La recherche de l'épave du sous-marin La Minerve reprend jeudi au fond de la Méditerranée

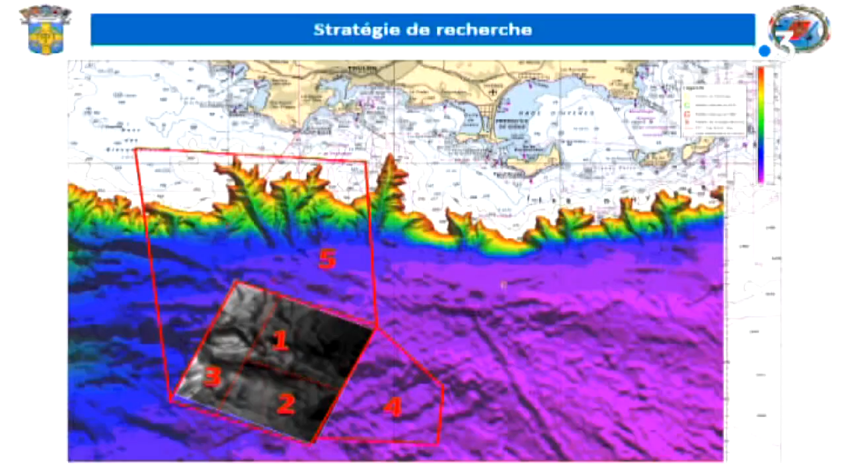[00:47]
Résultat, une zone réduite à 100 000 m² est située à 30 km au sud de Toulon,